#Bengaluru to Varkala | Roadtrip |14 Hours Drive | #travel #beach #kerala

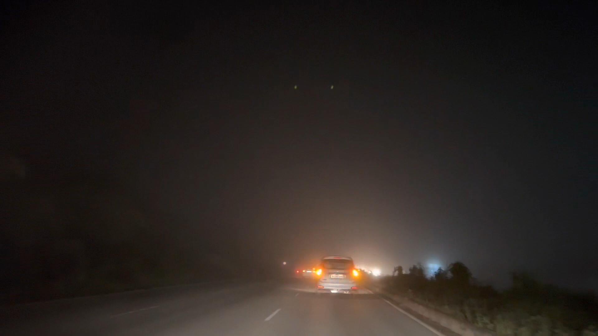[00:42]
और अभी ना सुबह होने वाला है और पहाड़ियों के पीछे से ना तारे दिख रहे हैं भाई, बड़ा सुंदर दृश्य है।